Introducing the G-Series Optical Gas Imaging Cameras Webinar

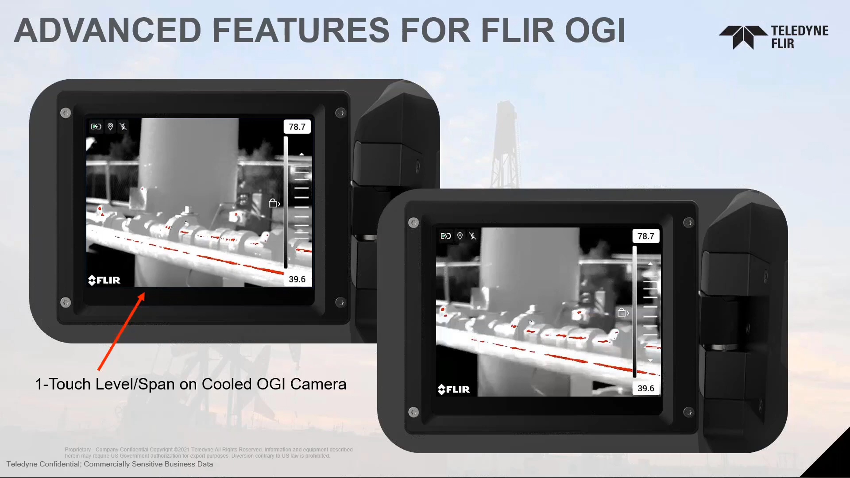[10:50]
And what this is doing is it's doing an automatic level and span adjustment, but only taking into consideration the hottest and coldest temperature inside that small circle you just saw. We listened on usability of the HSM bar and we added an HSM adjustment bar. So now instead of just simply clicking a number, once you activate the high sensitivity mode within the FLIR camera, you simply pull the slider bar up and down and you can adjust the
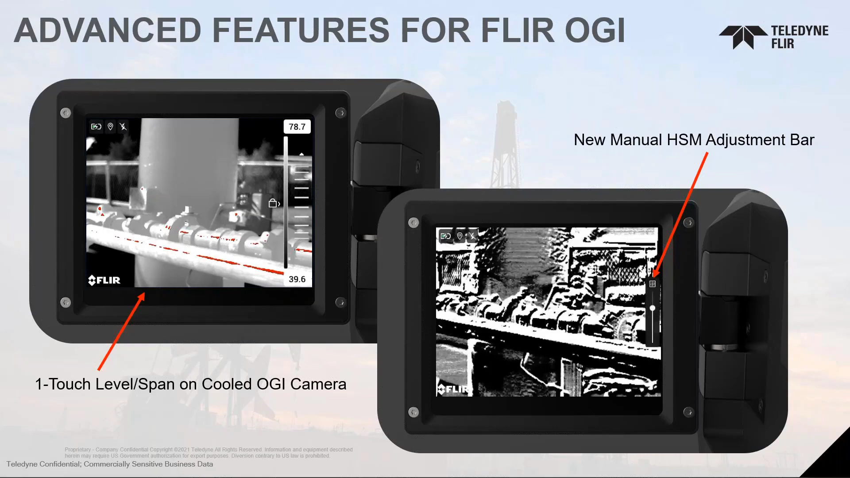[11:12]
sensitivity of your HSM much easier with this touch screen. We also added some features that may help our customer base meet regulatory requirements in the future. Things like sketch on infrared. Right now, as an example, the United States EPA doesn't require a video to be recorded, but they do require effective documentation to show what is leaking and where that leak is coming from.
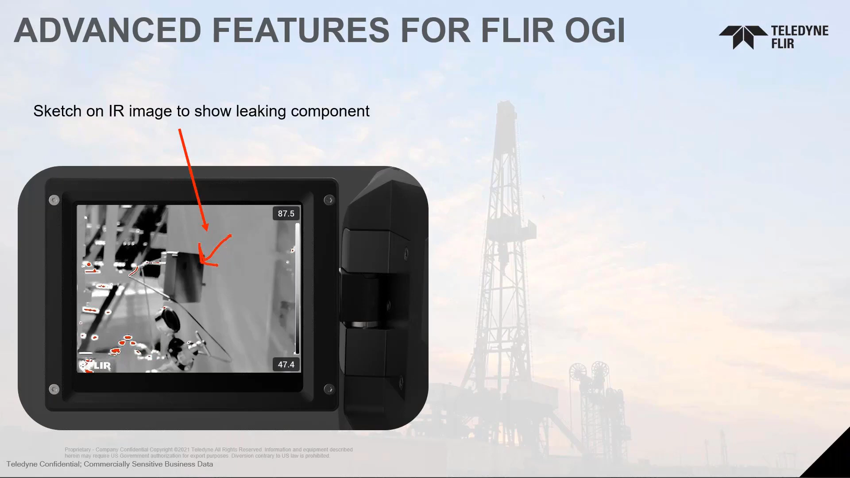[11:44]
With sketch on infrared or sketch on IR, you can simply draw an arrow on the screen or draw a circle on the component that's leaking within your screen. And then a very, very big topic in the optical gas imaging industry right now is Delta T. And with this new camera or the new G series camera from FLIR, if you would like to simply check the Delta T of your image, there's a toggle on and off button on the Delta T function within the LCD screen. So you simply touch that and you'll see in bright red where you may not have enough Delta T.
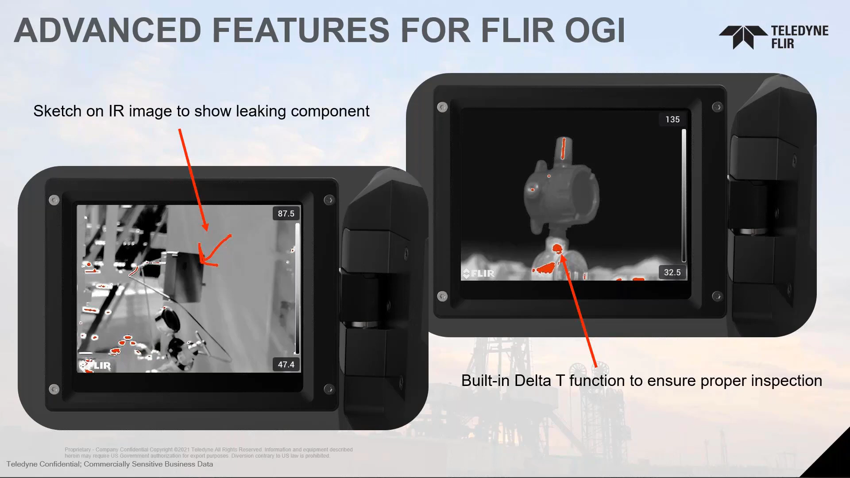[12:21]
The goal of this is simply to ensure that the majority of the image or the majority of the image where you're seeing a leak come from or you need to diagnose or you need to do your LDAR inspection sufficient Delta T.
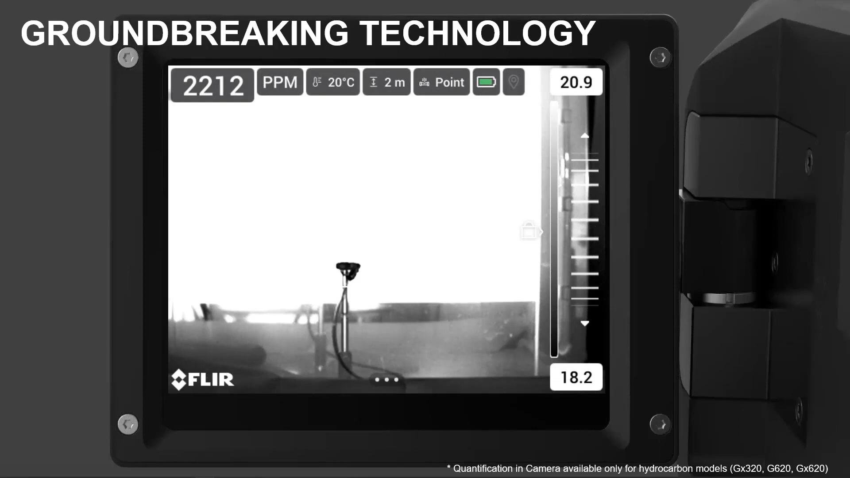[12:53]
Now I've got this in a manual level and span and you can see you that utilizing the one touch. But within the touch screen,
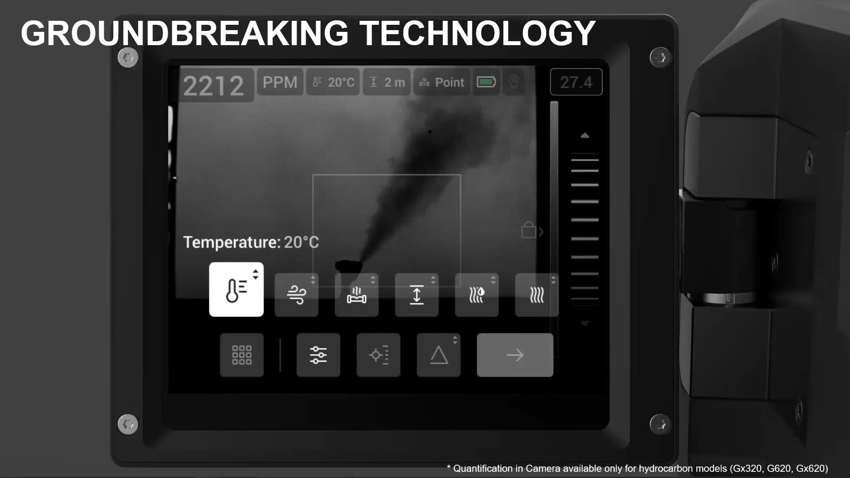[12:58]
I can scroll through to all the parameters that you need to set and quantification and being able to
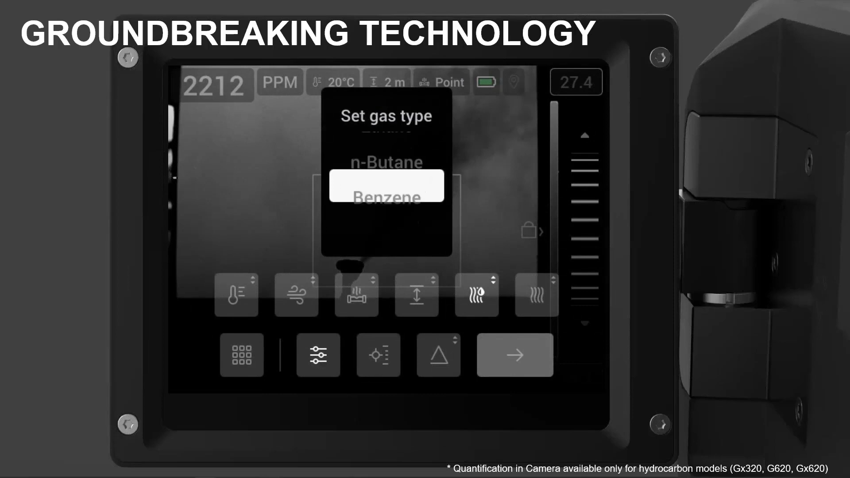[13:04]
choose the predominant gas in your composition or in your, in your stream.
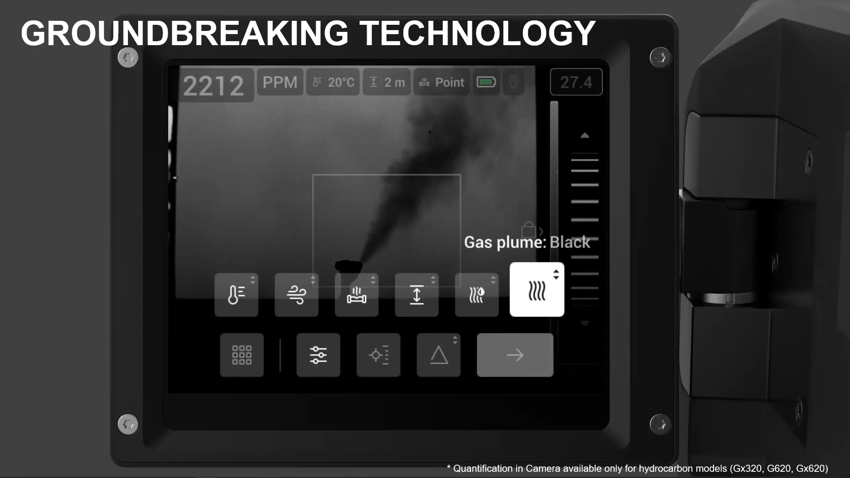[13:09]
And then just simply telling it, what color plume do I see black or white? And when you're done with that, you go down and hit start measurements.
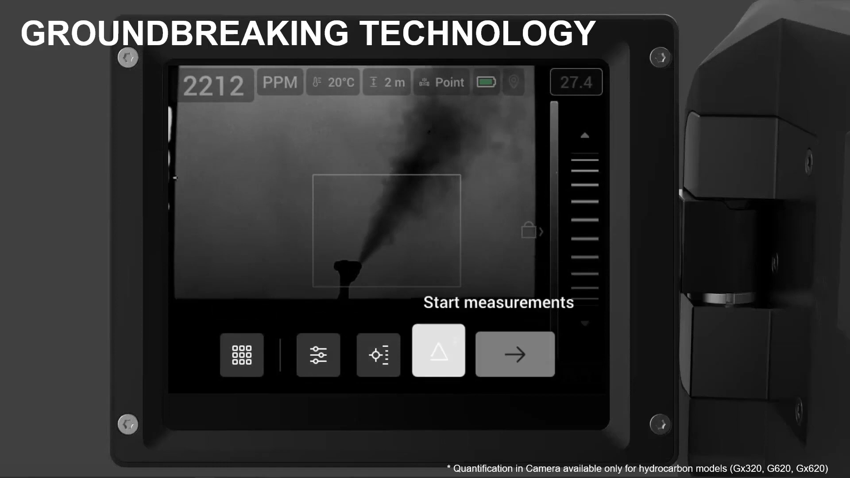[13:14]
You'll need to keep this camera steady.
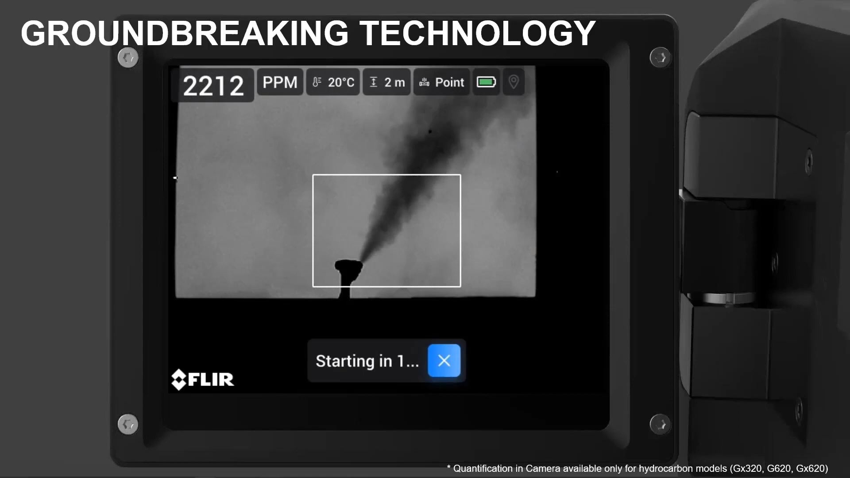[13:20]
And then in five seconds, the process will start. In this process, it begins calculating the actual leak rate. In this case, we're doing it in parts per million meters.
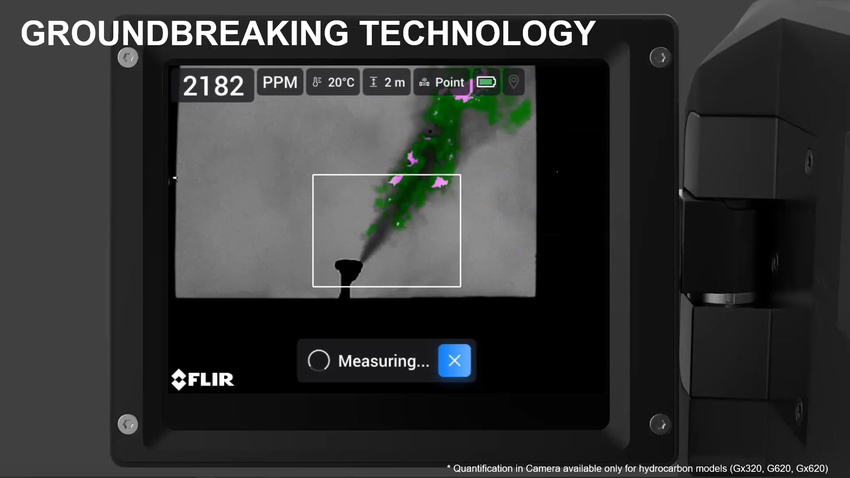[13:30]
And then it begins colorizing and measuring that leak. Right here, we're in our lab simply showing this and the different colors may change.
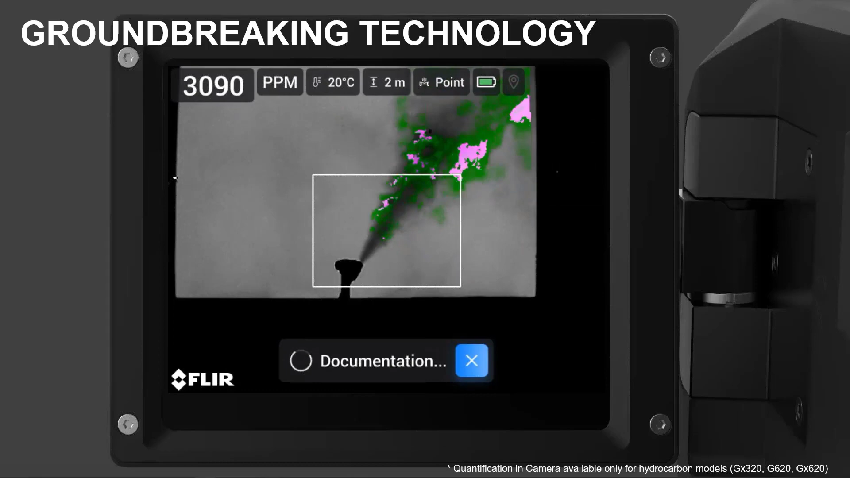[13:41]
And once it's done actually formulating, it will begin documenting and then you can view summary. And the summary is very basic.